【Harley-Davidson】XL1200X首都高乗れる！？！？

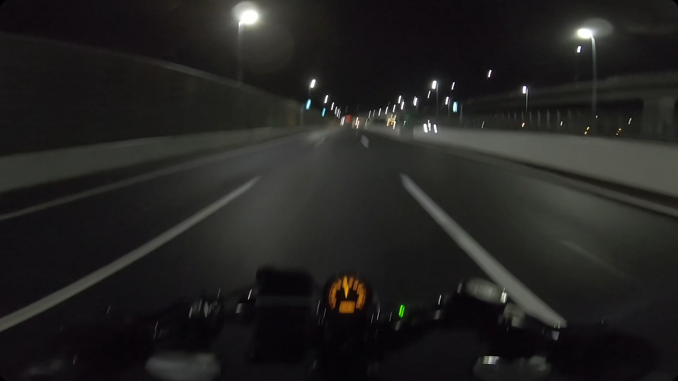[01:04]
そうで、雨の影響でね、見事に僕しかいません。全然車がいない。今10分ぐらい高速道路乗ってるんですけど、若干ね、背中が疲れるかも。やっぱお腹というか体で風を受ける分、ちょっと背中にちょっと力が入るんかな。若干ね、そのまあ背中で耐えてる感じがあるんで、ちょっと背中が疲れるかも。
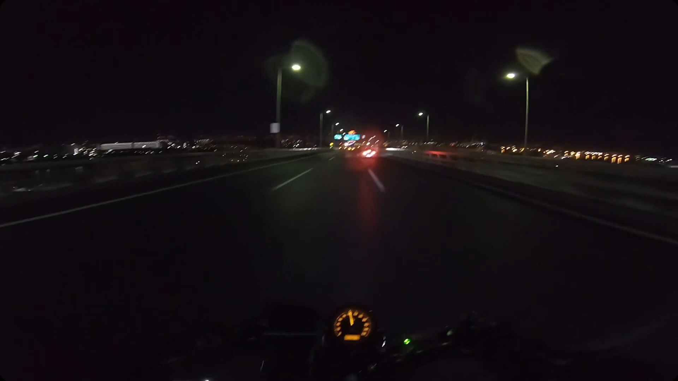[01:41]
うわ、めっちゃ速かった今、これ。え、嘘でしょ、めっちゃ雨してきた。え、何これ、雨、嘘でしょ。え、雨降ってきた。こんなことないよな。え、あ、トラックの水しぶきが飛んできてんのか。うん、やべ、段差がちょっと怖いかも。ああ、よかったよかった、雨かと思ったぜ。また